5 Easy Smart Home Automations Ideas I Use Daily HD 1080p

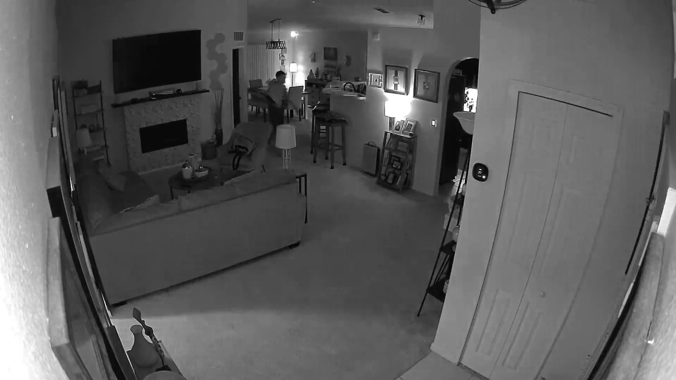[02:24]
So if anyone wakes up in the middle of the night to get some water or something the lights automatically turn on and turn off after two minutes.